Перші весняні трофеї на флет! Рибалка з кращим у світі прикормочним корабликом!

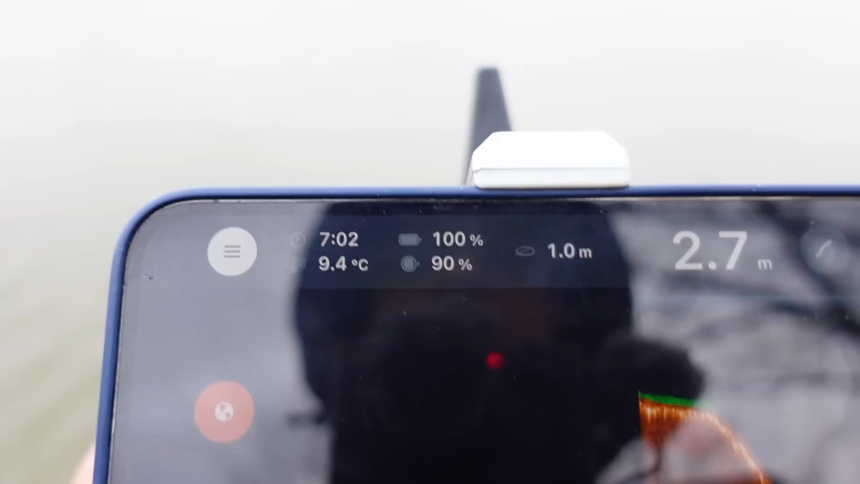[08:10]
On screen: depth 2.7 m, water 9.4°C
Я ж кажу, сьогодні 15 квітня. Все. Буквально пів годинки. І точечки всі найдені.